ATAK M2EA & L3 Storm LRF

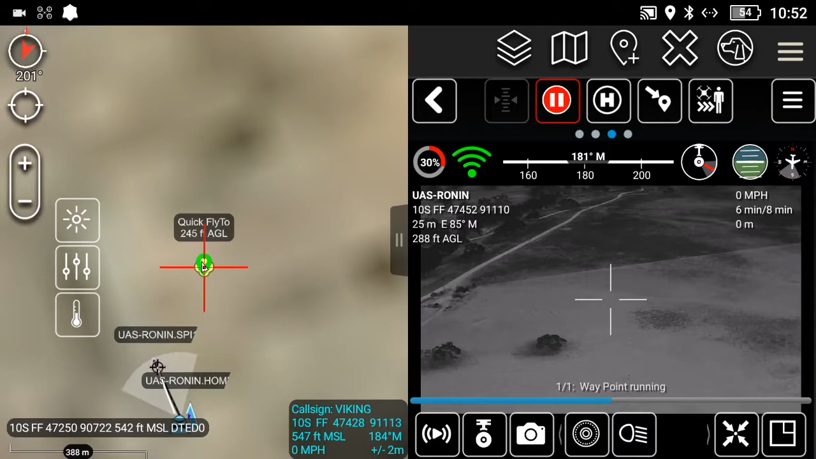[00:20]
I don't know. Where is it? Starting route task. It's right above us. Oh, it's moving! It's fucking moving! Oh, shit! How do you cancel it? I don't know. Probably five. No, no, let's see, let's see. Let's see if it goes... I don't know. Let's see if it goes to the thing. Let's see if it goes to the thing. That thing's way above fucking street height. Well, yeah. It won't drive me. No. But it... Well, how do you cancel it out? Like... I don't know. I don't know. I guess maybe you preset it. It's fucking going, dude. It's going! It's going to the spot. I told it to go!
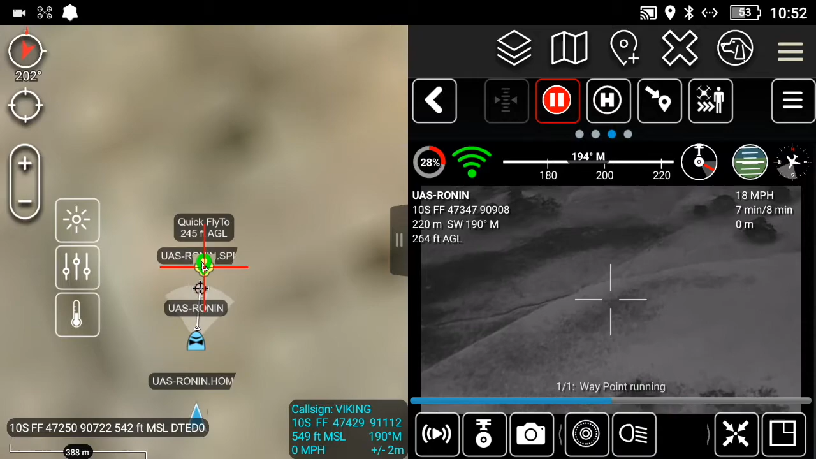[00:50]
Let's see. Is it going to stop? It said, no, waypoint remaining. It's giving you the percentage. Oh! Holy shit!